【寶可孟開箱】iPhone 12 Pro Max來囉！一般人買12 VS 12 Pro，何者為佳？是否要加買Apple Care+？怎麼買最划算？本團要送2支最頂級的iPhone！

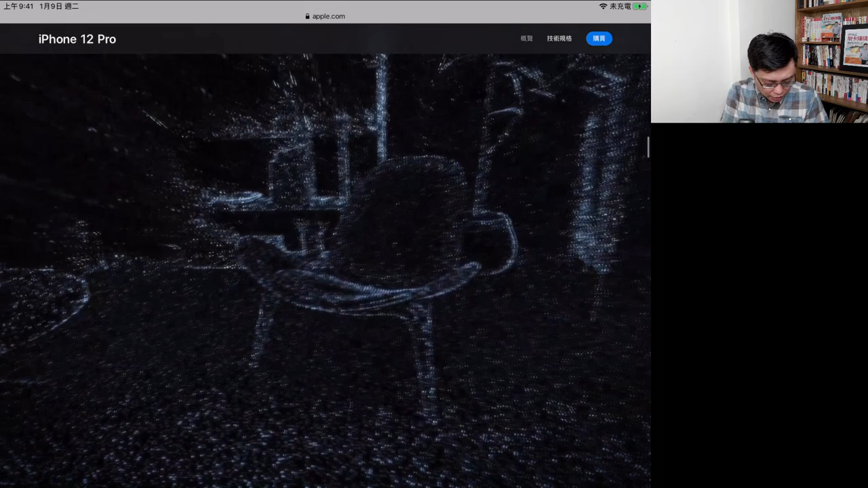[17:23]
買這樣子那AR的技術它在這裡有講到說它可能以後會更進階可以做到那個比如說你打開手機然後它就可以幫你偵測你這個
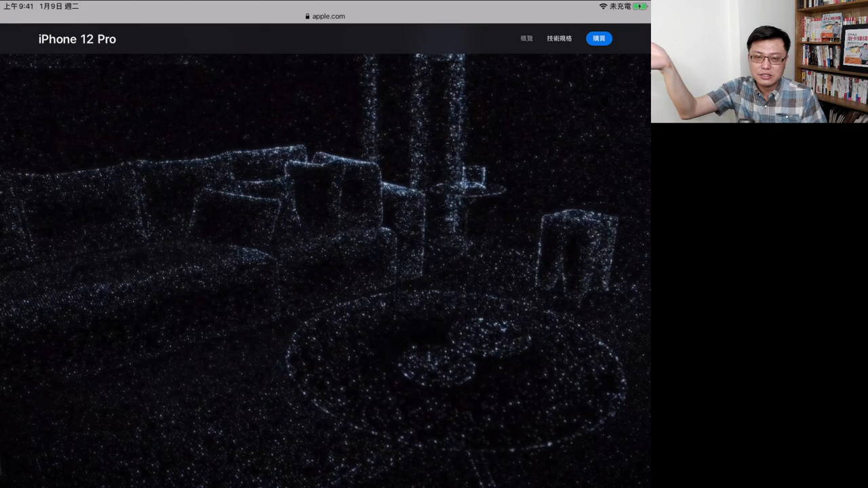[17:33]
整個房間的環境之類的那當然這是有可能但是我個人覺得就目前為止它都還是在一個很初階的階段這個擴增